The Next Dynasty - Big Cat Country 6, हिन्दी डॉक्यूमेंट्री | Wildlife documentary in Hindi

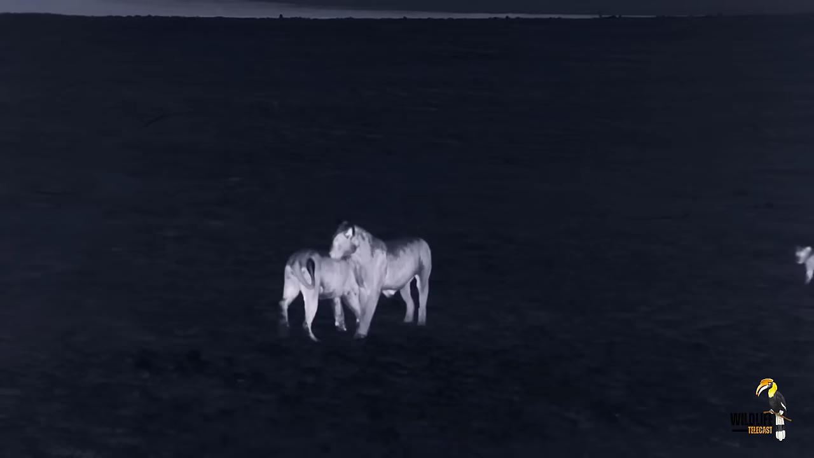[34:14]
और स्पॉटी इनके आने से बहुत खुश नज़र आ रहा है
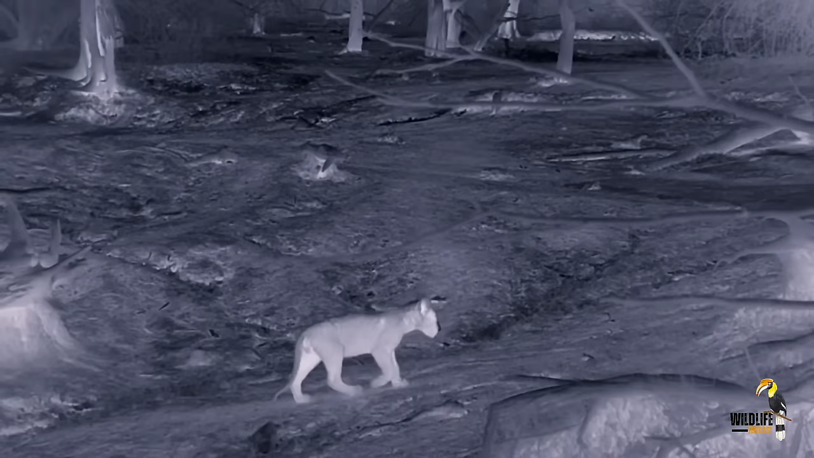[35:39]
स्पॉटी फिर से अकेला रह जाता है